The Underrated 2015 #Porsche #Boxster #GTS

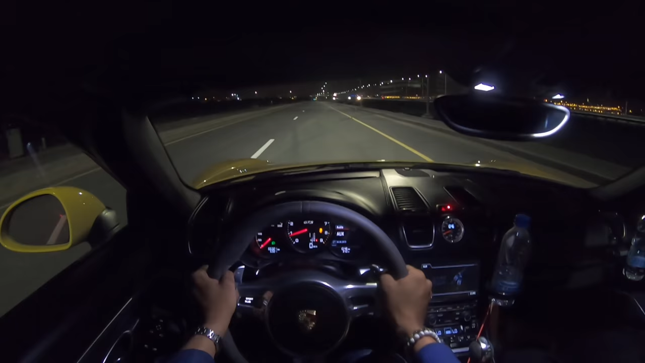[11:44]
first steps you have to put it on sport plus all right so are you on sport plus traction is off traction has to be off all right foot on the brake put it on the brake you click on the acceleration or you press the acceleration until you until you um you hear a click all right okay and then let go of the brakes wait until it goes up to 6 000 raps okay and then you just let go all right let's let's give it a try